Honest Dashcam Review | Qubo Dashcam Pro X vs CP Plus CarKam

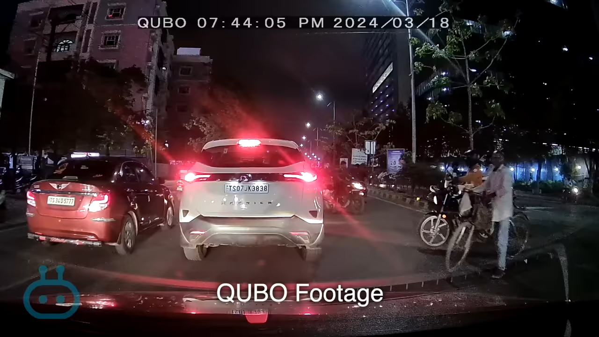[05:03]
besides this both the brands claim to capture good quality video in low light conditions as well
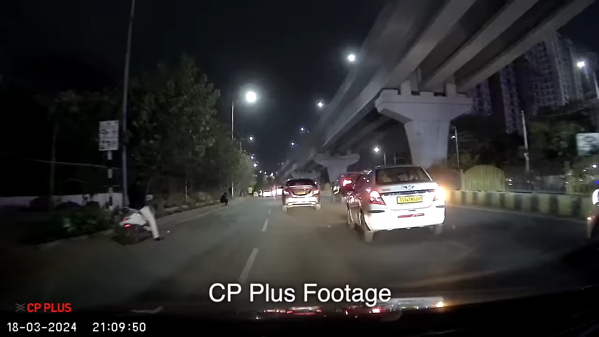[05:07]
one more important thing to consider is indian conditions we have extreme heat and